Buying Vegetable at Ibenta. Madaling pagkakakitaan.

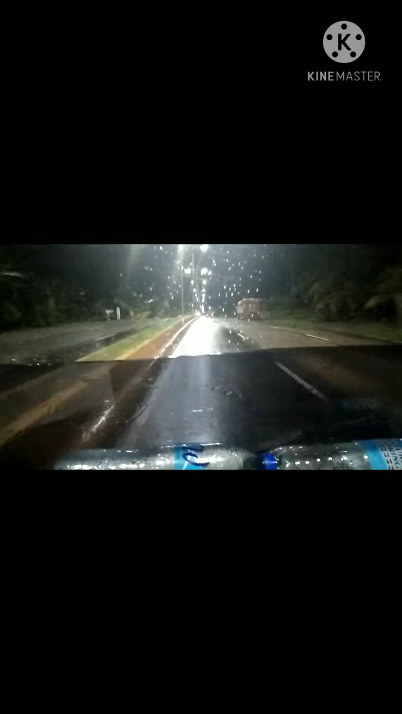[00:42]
May konting ulan yung biyahe natin. So, pero okay lang naman yung daan. Clear naman yung daanan. So wala naman po problema.
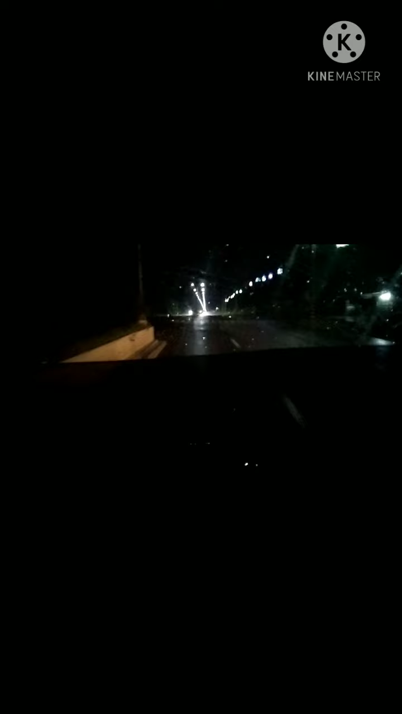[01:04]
So ang oras natin ngayon guys, nasa ano? Anong oras? 7:55. So nasa 7:55 ng gabi. Darating tayo ng Davao City mga alauna AM, mga pinakamatagal na yung 11:30 PM, pinakamatagal na yun.